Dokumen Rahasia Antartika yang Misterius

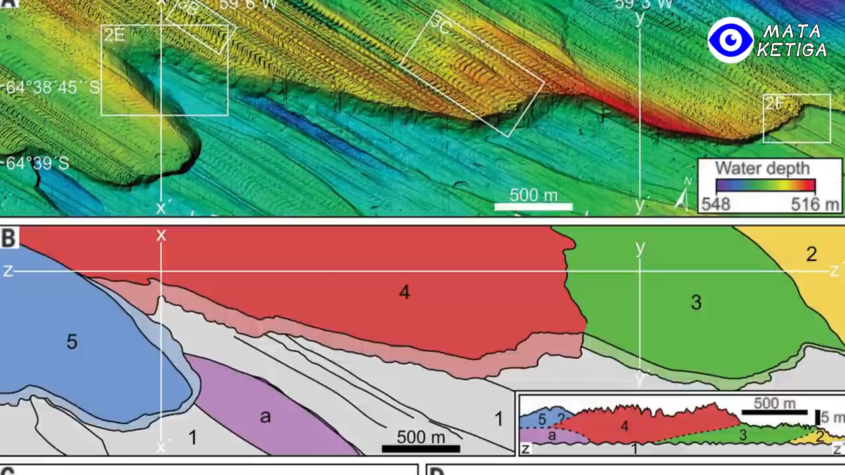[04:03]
Sementara manusia modern baru sedikit memahami tentang bentuk lahan Antartika pada tahun 1953 Dengan bantuan Ecosounder atau Perum Gemma
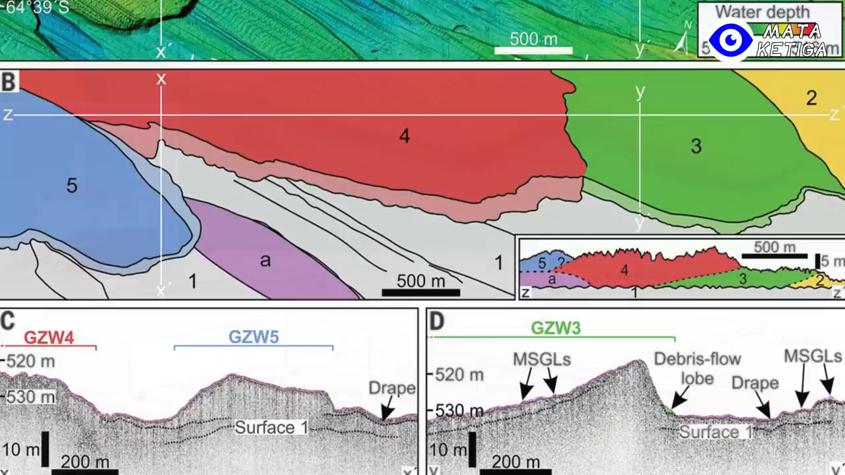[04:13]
Ecosounder atau Perum Gemma adalah suatu alat navigasi elektronik Dengan menggunakan sistem gemma yang dipasang pada dasar kapal Yang berfungsi untuk mengukur
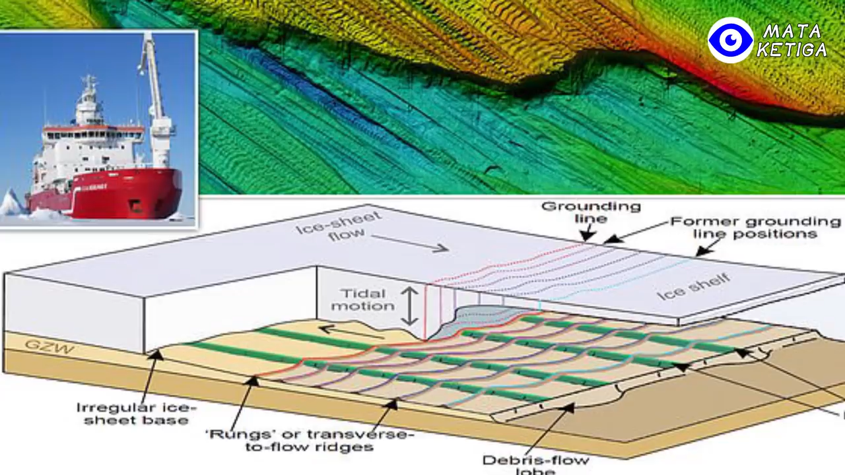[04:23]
kedalaman perairan Mengetahui bentuk dasar suatu perairan Tak hanya itu, bentuk pantai masing-masing benua yang digambarkan dalam peta ini Hampir sama dengan peta masa kini